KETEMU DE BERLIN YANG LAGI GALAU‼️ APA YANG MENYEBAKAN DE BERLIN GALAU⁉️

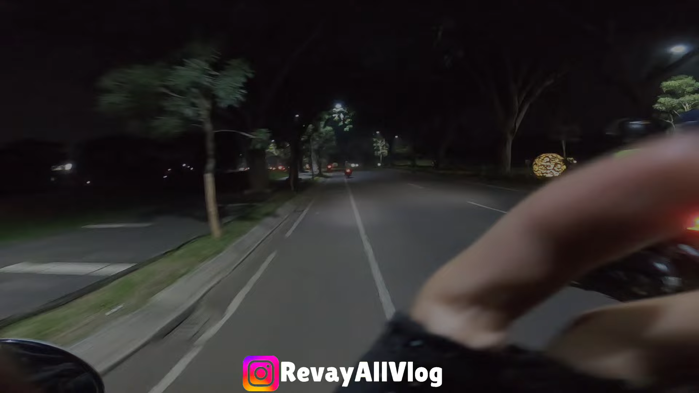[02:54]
oke oke bro udah ya jadi kali ini gua lagi ada di metlan anjig pacet banget Cok ada apa ini kira-kira macet begini
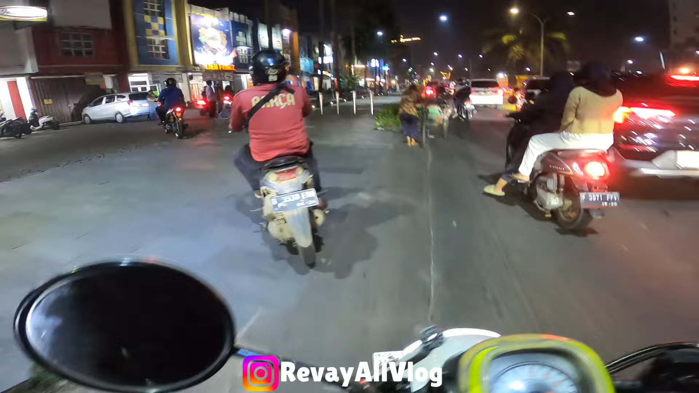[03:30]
kita lewat jalan pintas untuk menuju Roma coba macet banget jasih biasanya pulsi ngomong-ngomong guys cuma lagi macet banget anjig
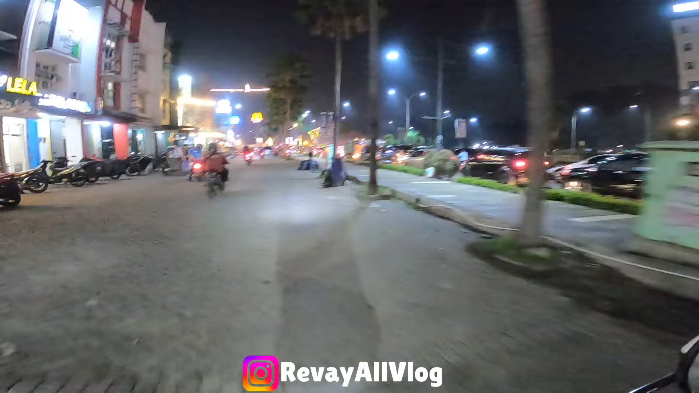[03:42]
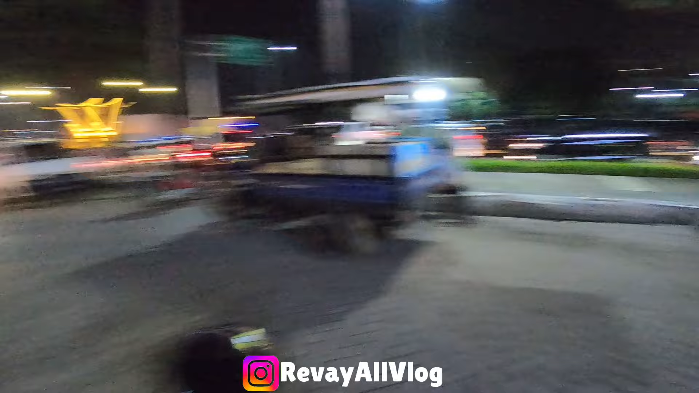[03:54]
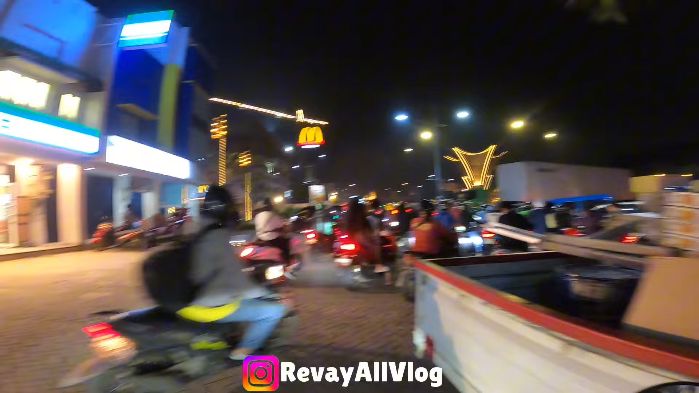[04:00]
coba macet banget ya oke Brody jadi sepi banget ini guys